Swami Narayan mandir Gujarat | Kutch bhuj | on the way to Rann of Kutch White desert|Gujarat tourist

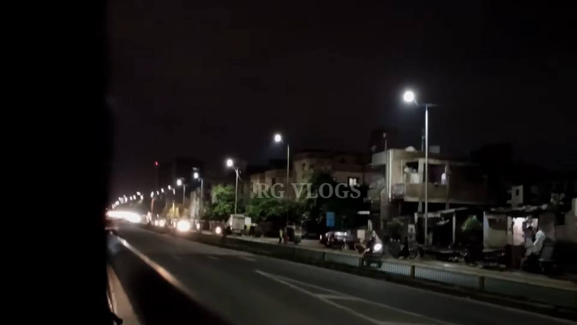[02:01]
எந்த ரோட்டில் எங்கே போனீங்கனாலுமே மாடு நிறைய இருக்கும்.
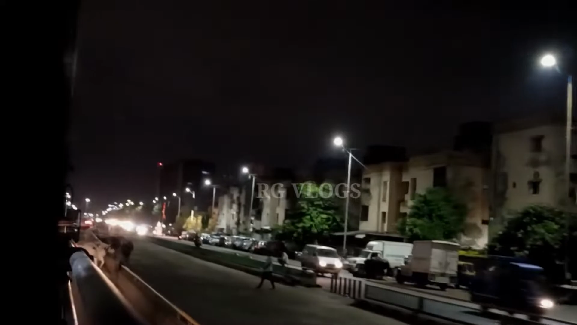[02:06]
நீங்கள் லோக்கல் அவுட் ஸ்டேஷன் போனீங்கனாலுமே அப்படி தான் இருக்கும். இங்கே பார்த்திங்களா எத்தனை மாடு
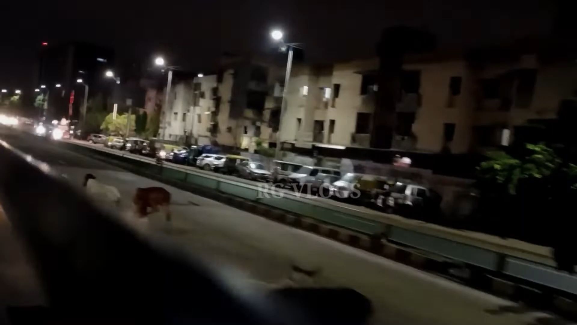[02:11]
நிற்கிதுன்னு. யாரும் அதை அடிச்செல்லாம் துரத்த மாட்டாங்க, நடுவில் நின்னாலும் இவங்க தான் அதை வளைஞ்சிட்டு போவாங்க.
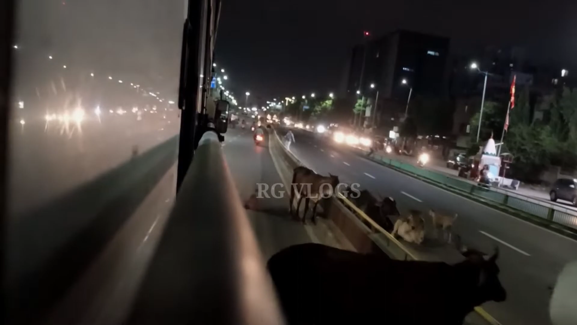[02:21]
இங்கே பாருங்கள் ரோட்டில் நின்றுட்டு ஒதுங்கவே மாட்டேங்குது, அது இங்கேயே இப்படியே இருந்து பழகிடுச்சு. நம்ம ஊர் மாடெல்லாம் லைட்டாக ஹார்ன் சவுண்ட் கேட்டாலே ஓடிடும்.
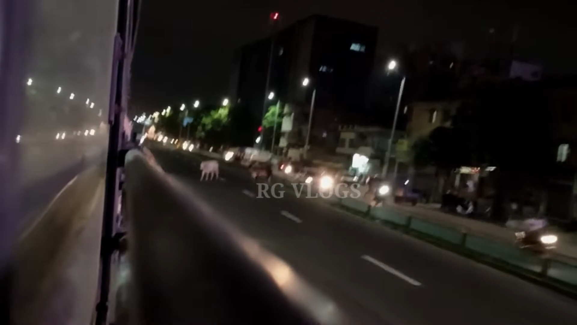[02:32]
இதுக்கு வீடே இந்த ரோடு தான். நைட்டானால் ஃபுல்லாக ரோட்டில் தான் படுத்துருக்காங்க.
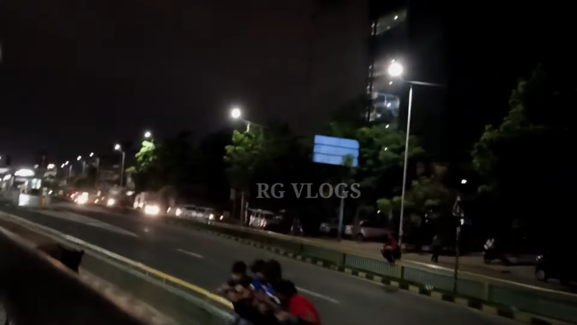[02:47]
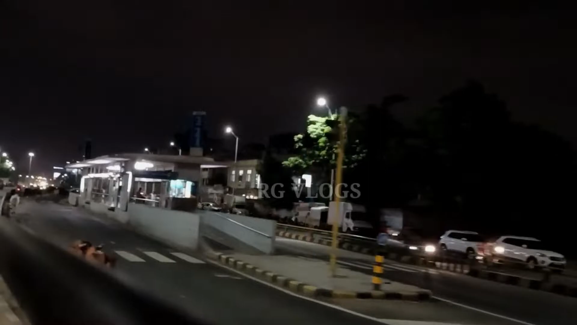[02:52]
இங்கே அந்த ரோட்டு நடுவில் இருக்குது பாருங்கள் ஒரு பில்டிங்கு, அங்கே தான் லோக்கல் பஸ்லாம் வந்து நிற்கும்.
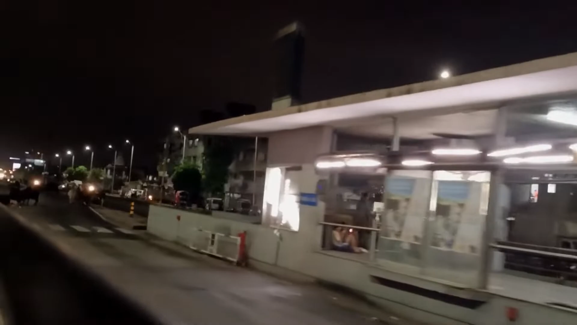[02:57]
நம்ம டிக்கெட் அங்கே உள்ளே எடுத்துக்கலாம், இந்த கேட் வழியாக நம்ம அந்த பஸ்ஸில் ஏறிக்கலாம். இறங்குற இடமும் இதே மாதிரி தான் இருக்கும், எங்கேயுமே லேட் ஆகாது.
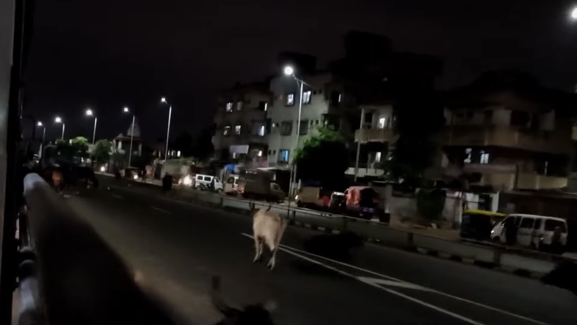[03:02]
இவ்வளோ க்ரௌடாக இருந்தாலும் டிராஃபிக் இருந்தாலும் அந்த லோக்கல்